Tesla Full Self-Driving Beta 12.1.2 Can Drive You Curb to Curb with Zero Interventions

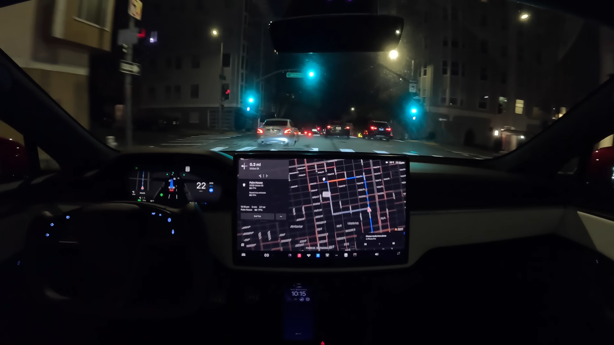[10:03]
All right, we are making another lane change as we approach our left turn 0.3 miles away. Okay.
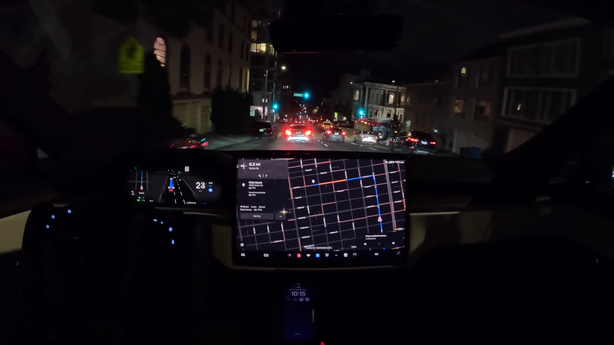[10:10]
Really nice, smooth driving, slowing gently as it crests the bottom of each hill.
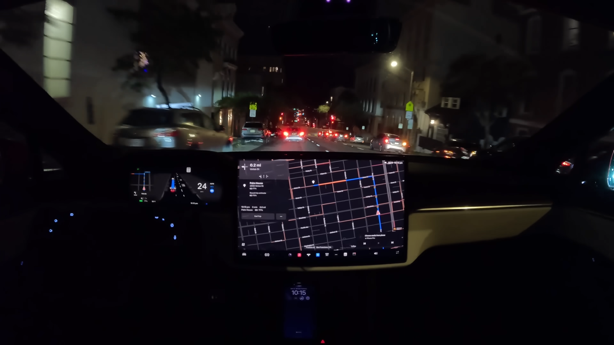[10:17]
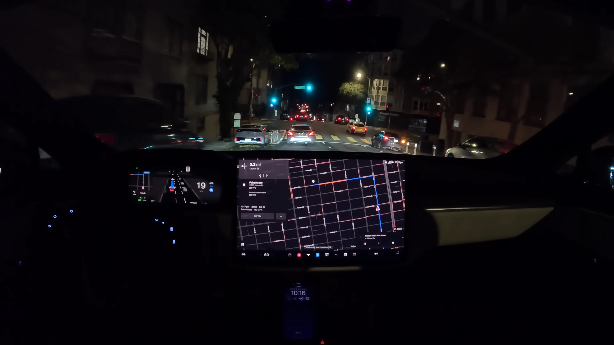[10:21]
Really smooth. Okay, slowing a little bit here as it's cresting the hill does create a more comfortable driving experience.
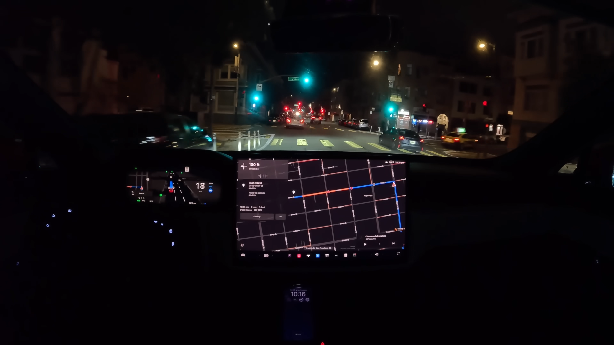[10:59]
All right, now we got a left turn here. Much better left turn there. It used to sort of go over those speed bumps that were designed
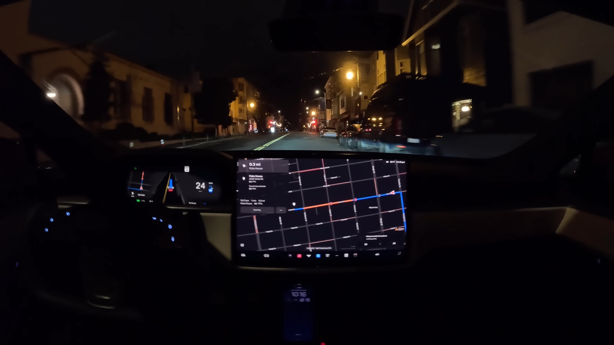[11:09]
to make sure you make sort of a square left turn that keeps pedestrians safe.
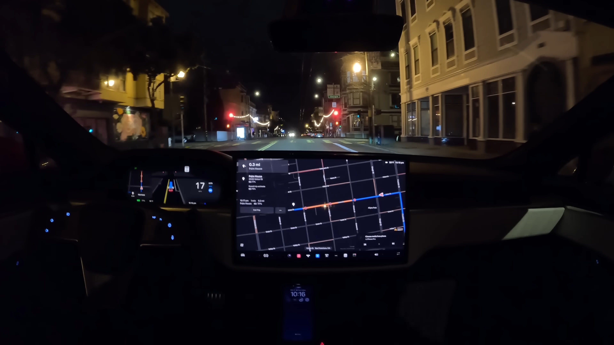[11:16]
But version 12 seems to be a little better.
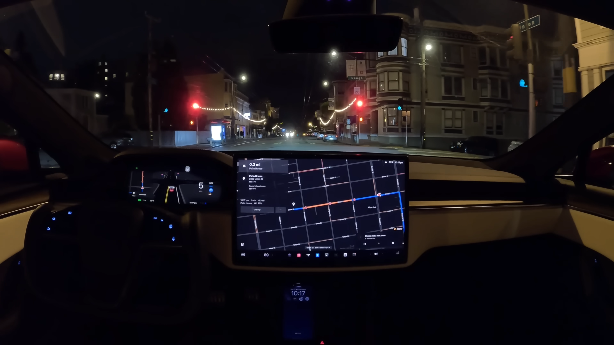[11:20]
It did seem like it still drove over the bump a little bit, but it's an improvement compared to the trajectory I saw it take with V11. All right, we're here on Union Street now. Palm House is 0.3 miles away. So let's continue on.
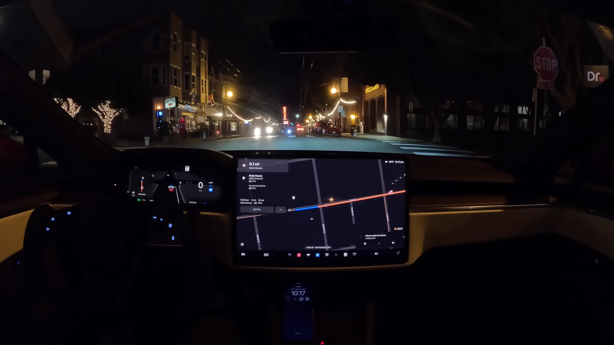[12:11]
all right looks like we've got a guy on a scooter and a stopped car here we're gonna go around the car but then it started
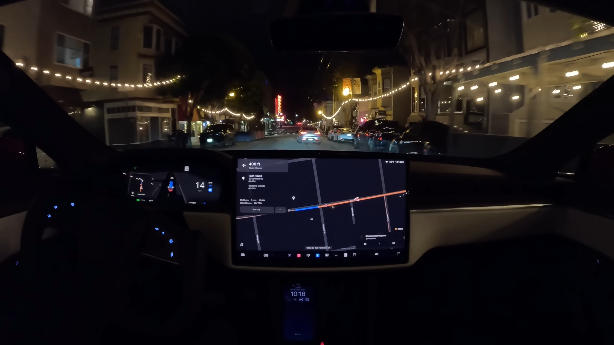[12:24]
moving so we did not go around it it very smoothly canceled
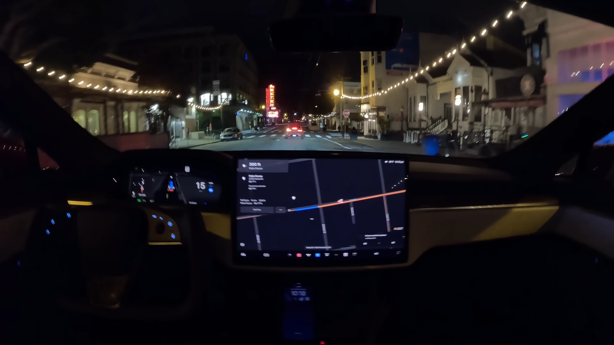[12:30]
the takeover maneuver
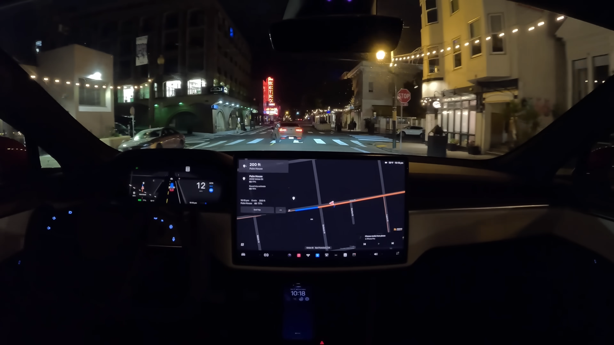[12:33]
and
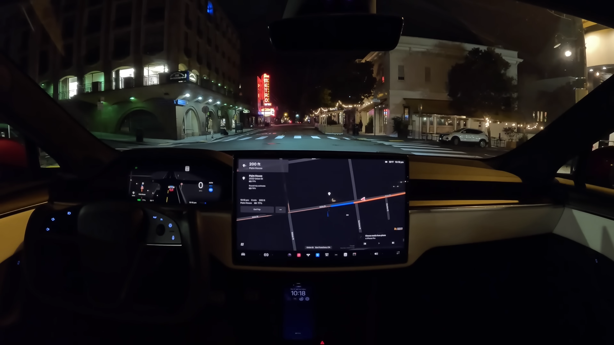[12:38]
there we go palm house is right up ahead no cars parked there
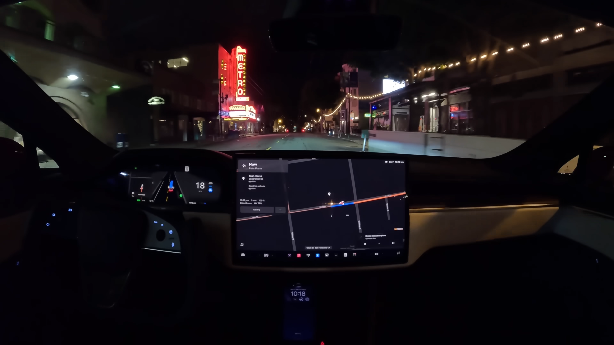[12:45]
so it should be able to pull right over and